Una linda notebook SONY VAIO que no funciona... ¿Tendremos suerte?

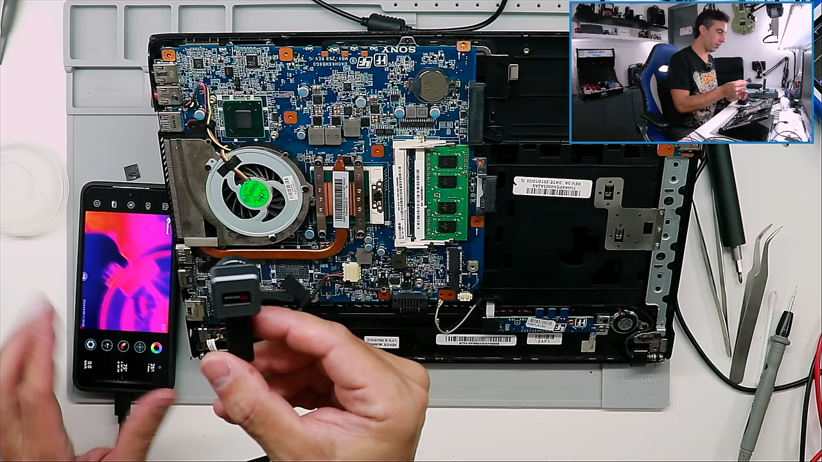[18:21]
El chipset, ¿no? Está acá. Entonces voy a ponerle la corriente. El botón de power. Está acá. Y vamos a ver con la cámara térmica. Ahí está nuestro chipset.
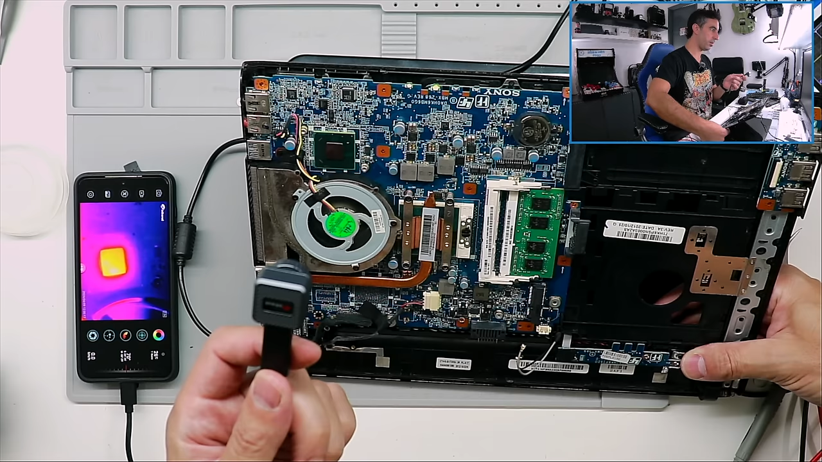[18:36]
Nada. Se calienta, pero se calienta todo parejo, digamos. Pero bueno, sí, la cámara térmica no nos va a ayudar mucho porque la máquina parecería estar operativa. No, lo único que se me ocurre ahora para... O sea, que pueda llegar a probar yo es el tema de la BIOS. A ver si conseguimos una BIOS para esta Sony. Reprogramarla y ver qué hace. Porque después no sé.
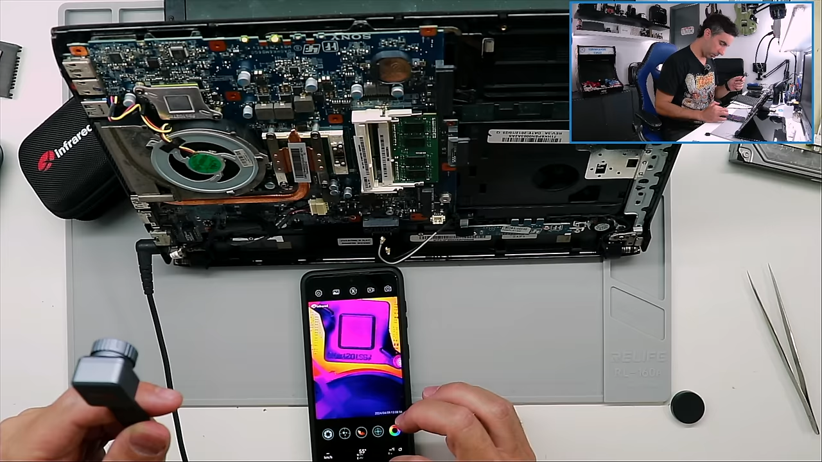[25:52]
No, acá me marca 30 y pico de grados, pero esto hierve. De hecho, abajo se ve que está a 50 grados, ¿no? No sé por qué me marca 30 y pico acá arriba. ¿Sabes lo que sea mi sensación?